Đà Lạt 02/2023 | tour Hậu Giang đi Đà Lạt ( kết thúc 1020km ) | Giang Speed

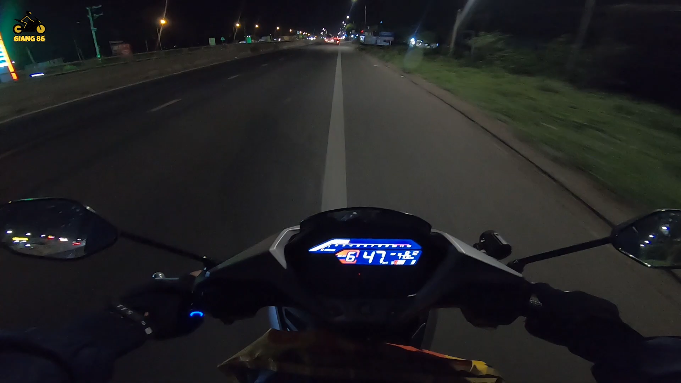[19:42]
Mình về tới ngã ba Dầu Giây là 8:12 rồi các bạn ơi. Giờ Thành nó ở phía sau lưng mình, nó đang chạy từ, đợi nó lên kiếm chỗ nào ghé nghỉ mệt chút xíu thôi. Cũng khá là phê rồi các bạn. Phía trước là ngã ba Dầu Giây đó.
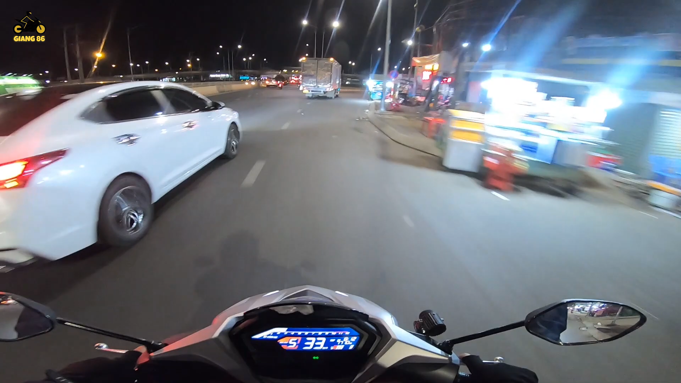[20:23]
Dây cũng mừng người các bạn, cũng gần nửa đoạn đường rồi, gần nửa đoạn đường về nhà mình nè. Trời nãy không ghé đây uổng quá. Tới miếng
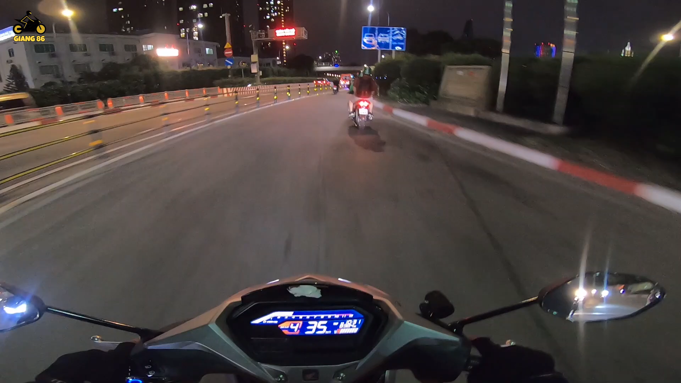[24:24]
Mình về tới hầm Thủ Thiêm là 10:31 rồi các bạn, vừa kịp giờ qua hầm Thủ Thiêm luôn nè. Sớm, nói chung là về tới sớm được nửa tiếng, 11 giờ thì hầm Thủ Thiêm không có cho xe gắn máy qua nữa các bạn.
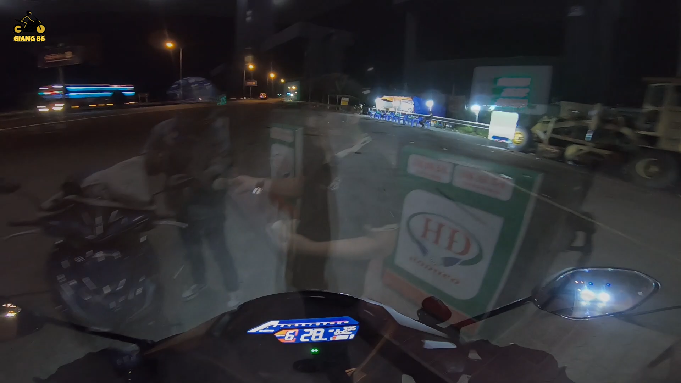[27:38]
Về tới Cần Thơ rồi các bạn ơi. Về tới Cần Thơ là 3:05 nữa các bạn. Có đèn đây mà nó cũng tắt nữa trời.